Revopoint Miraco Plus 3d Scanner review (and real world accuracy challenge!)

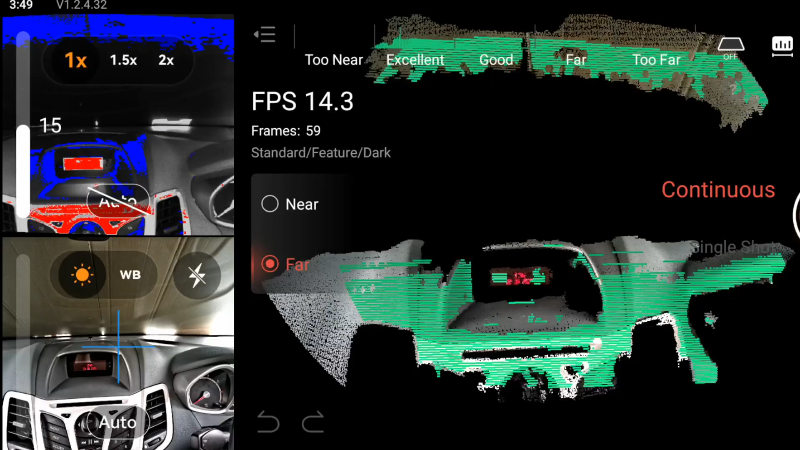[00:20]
doing some real-world scanning challenges from beginner to advanced. I want to see if it's really as accurate as Revopoint have promised.
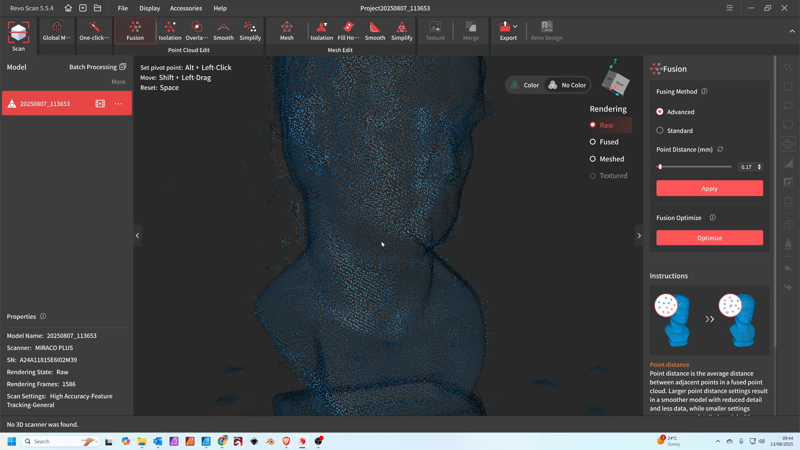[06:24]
Now from here, obviously it doesn't look great to start with. But there's lots of things we can do to clean this up.
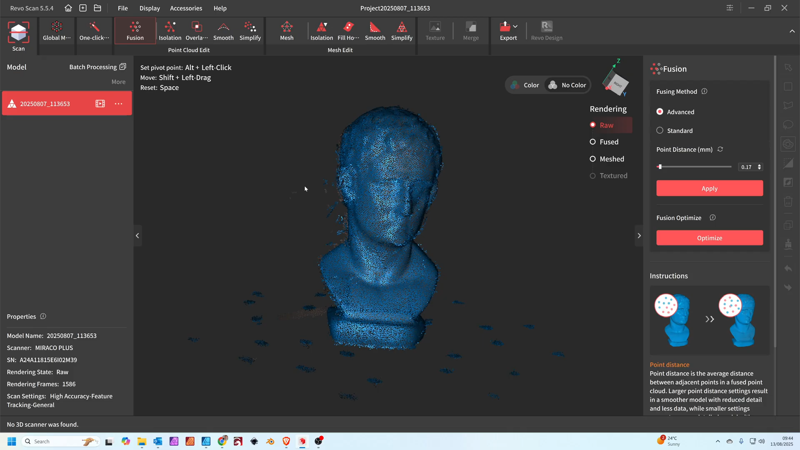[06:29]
So from here, the first thing I'd do is press isolation. And basically what this will do, you see all these little blobs here, just all around.
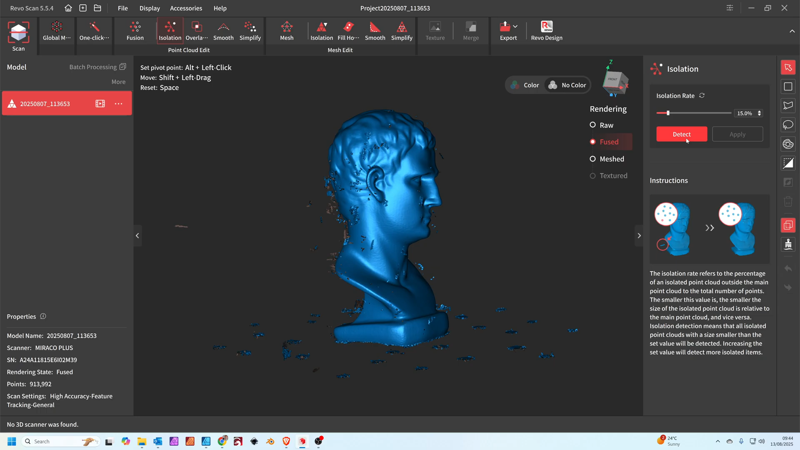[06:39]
We're going to detect those. And then if you click apply, it basically gets rid of them all. Clicking mesh takes you to this view here. And as you can see here, the scanner is actually very, very clean. It's captured everything really, really accurately. I mean this model is probably only like 12 centimeters tall, something like that. And you can see it's captured everything. Even down to there's a little mark across the head. That looks like a bit of a scrape during the model making process.
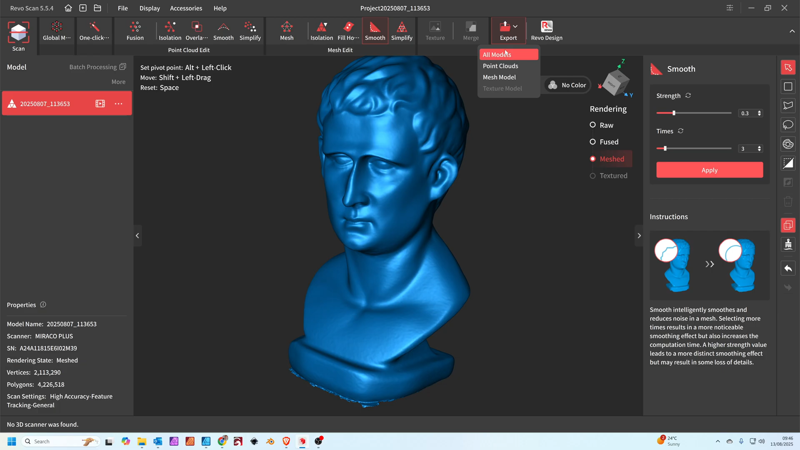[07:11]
And then when you're ready, you can export the mesh. So I've just imported the mesh into Blender. What we'll do, we'll straighten it up. So I'm going to press my three on the keypad. R to rotate.
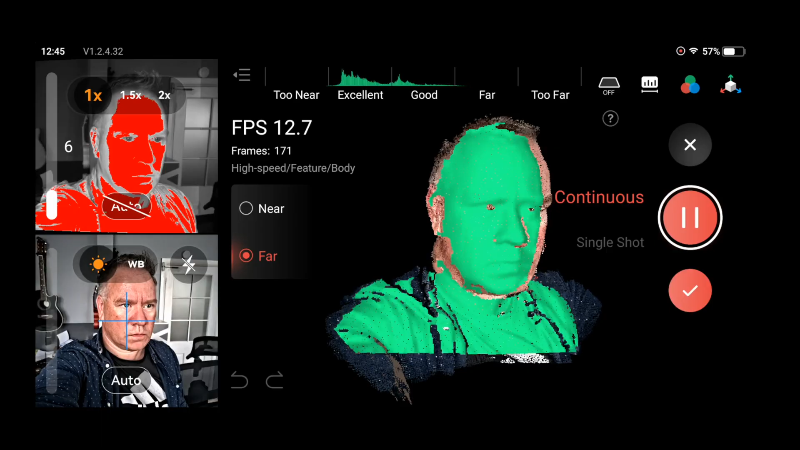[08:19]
We're just trying to get a nice clean scan of my face and body. Ready to take into Blender.
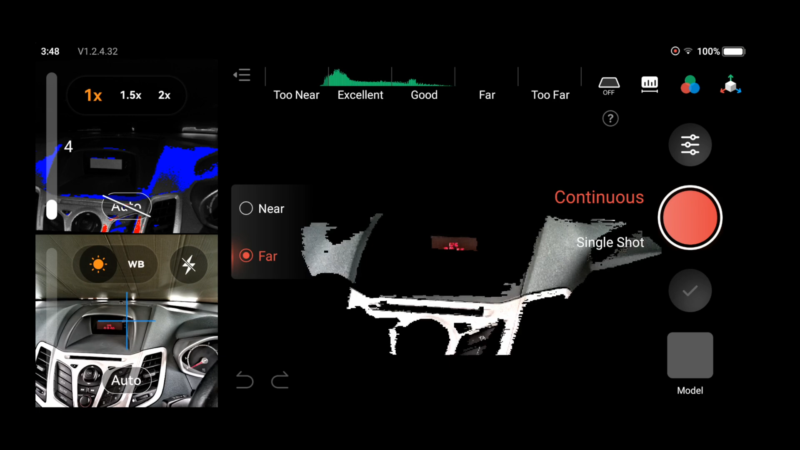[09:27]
And you see I've actually blocked out the windscreen light with some cardboard.
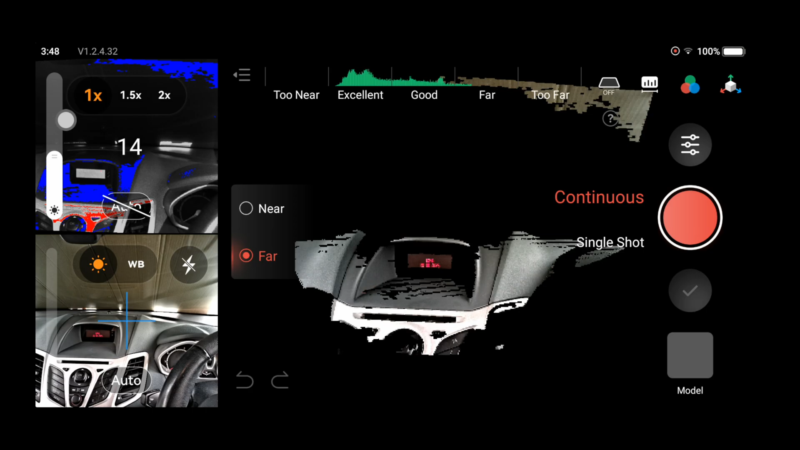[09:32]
Just to help the infrared lights from the scanner pick up a good scan result.
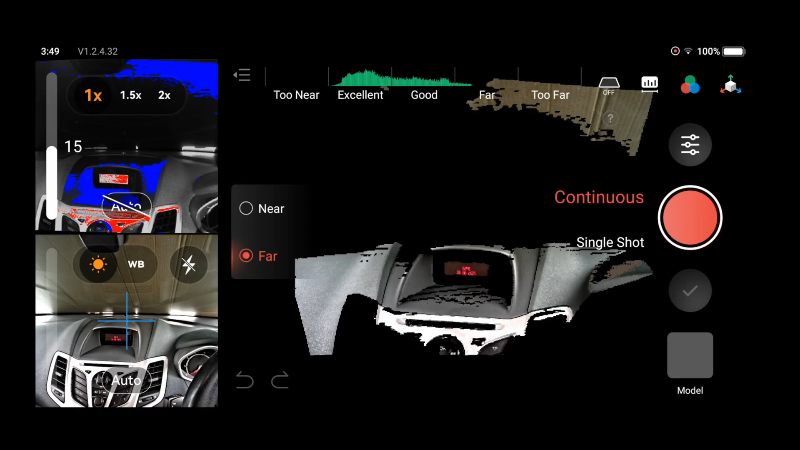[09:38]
So I'm just moving around the actual area now with the scanner.
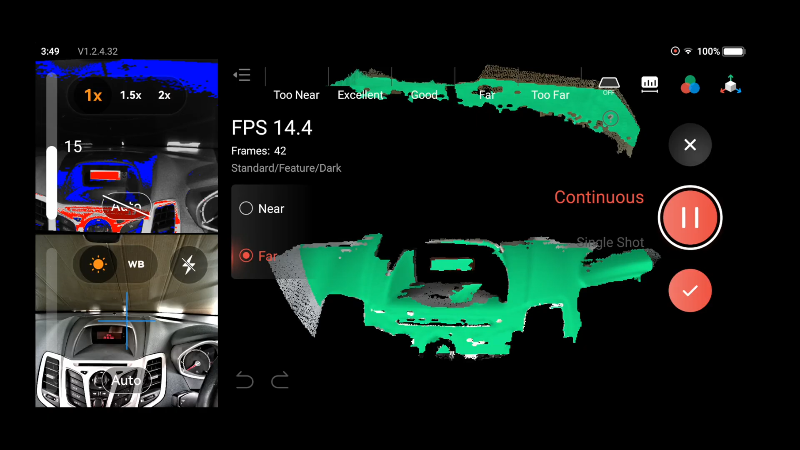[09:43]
Just trying to get everything covered. I'm just waiting for everything to go green so I know I've got a nice clean scan of that whole area.
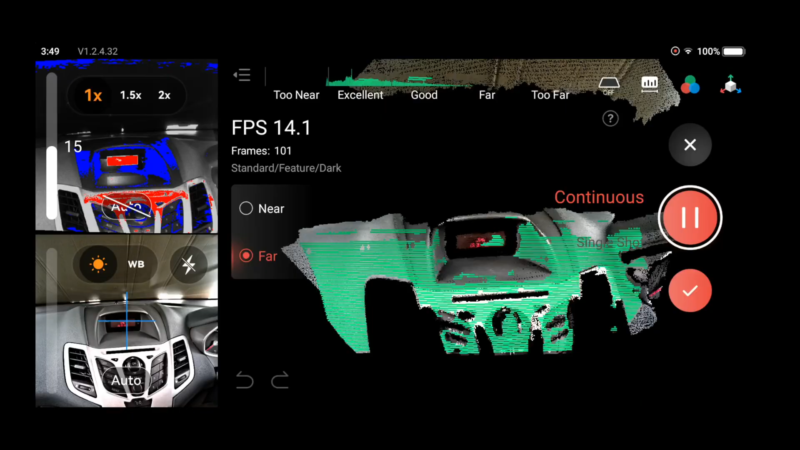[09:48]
So I've imported the scan into the computer.
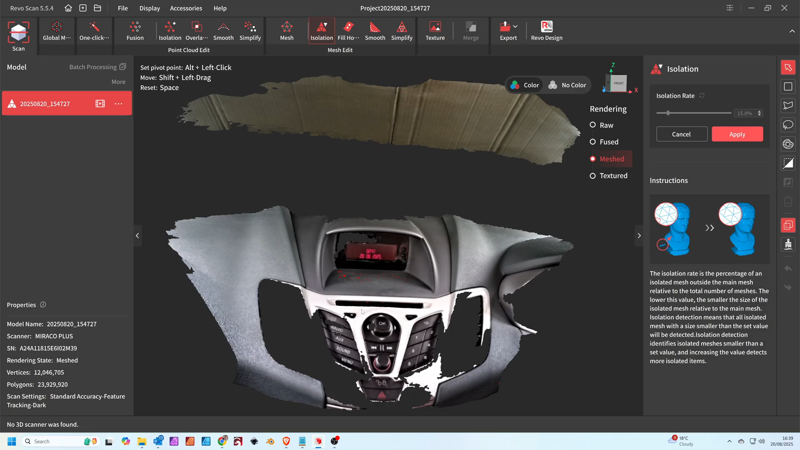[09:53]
As you can see, the cardboard's on top. But the actual dash has come out really, really nicely. Nice clean scan and we've got an accurate representation of that curve.
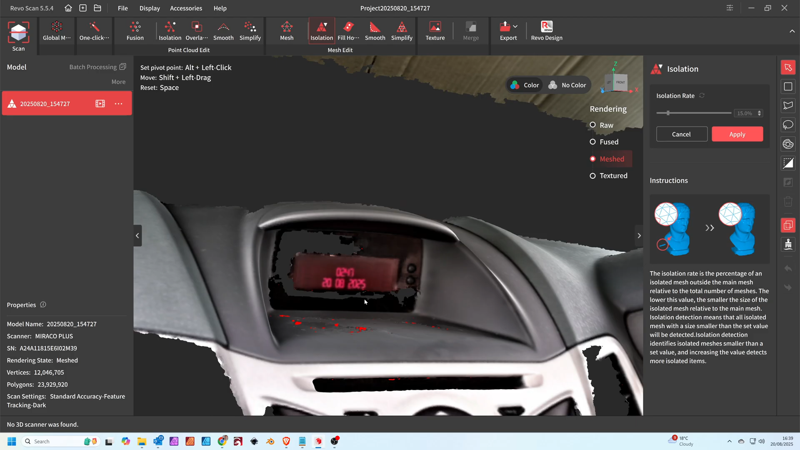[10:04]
So the next step is to export out from RevoScan and get it into Blender.
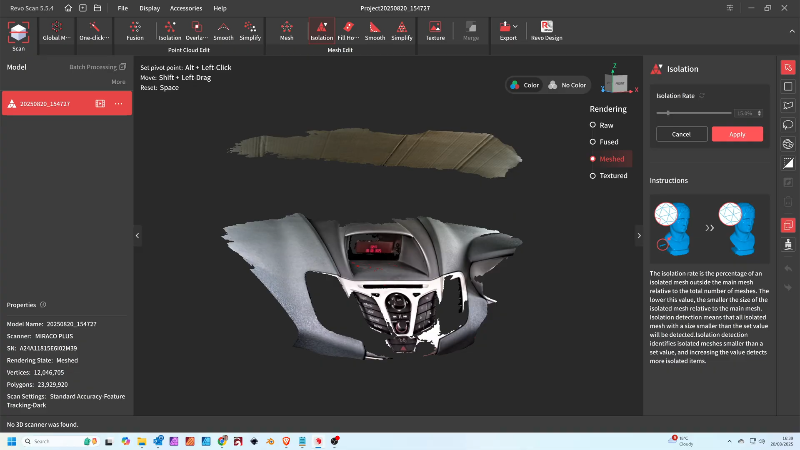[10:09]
Now it's in Blender, you can actually see how clean that scan actually is. This curve on top, very, very accurate.
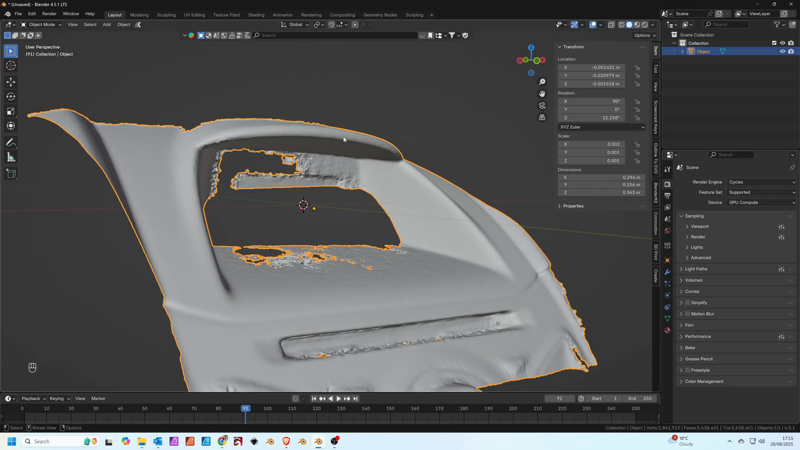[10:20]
You can see how difficult this would be to recreate in real life. And how many measurements you'd need.
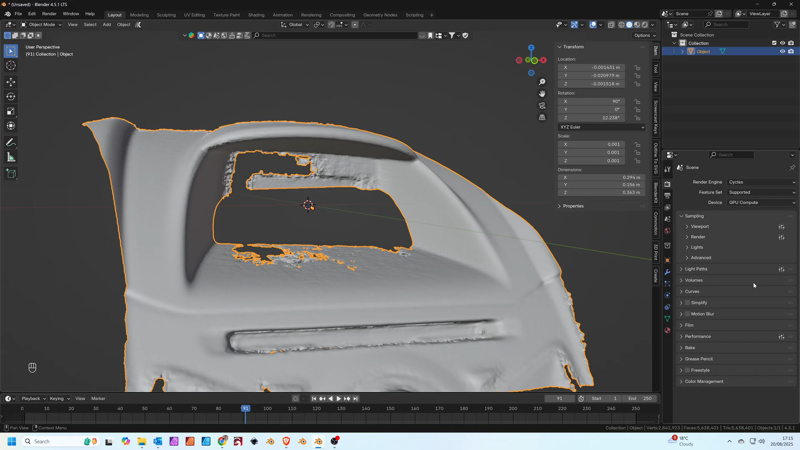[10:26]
So I've just built a simple model in Blender.